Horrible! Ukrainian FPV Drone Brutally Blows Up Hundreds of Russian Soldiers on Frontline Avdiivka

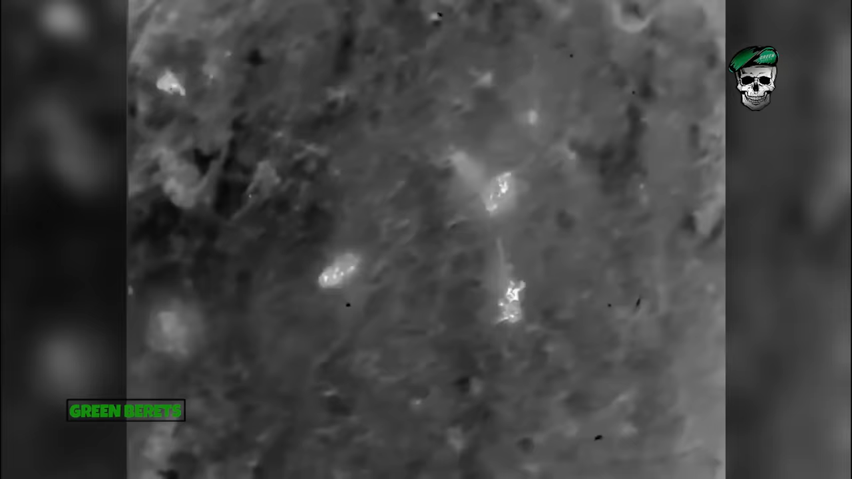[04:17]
russian forces also attempted nighttime infiltrations of ukrainian positions that were easily detected by thermal capable drones drones drones then hovered above and started dropping grenades
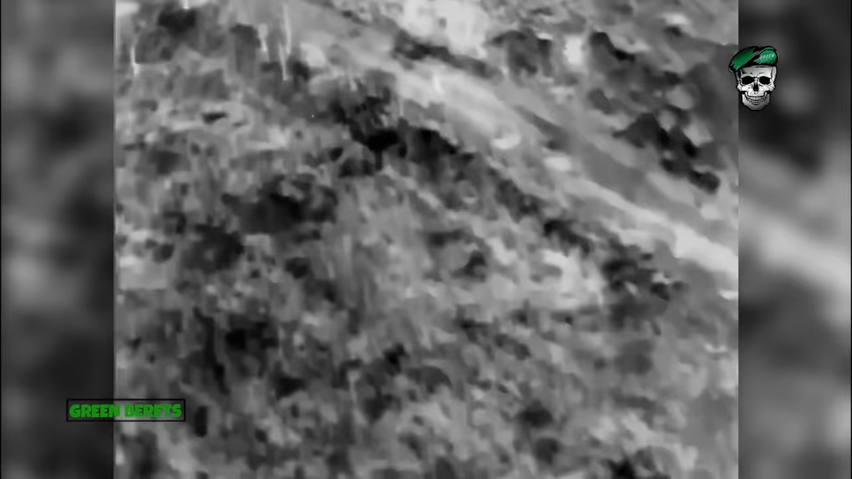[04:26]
the drone then systematically begins to take out each enemy soldier one by one some russians fled while others hid but their fate remained the same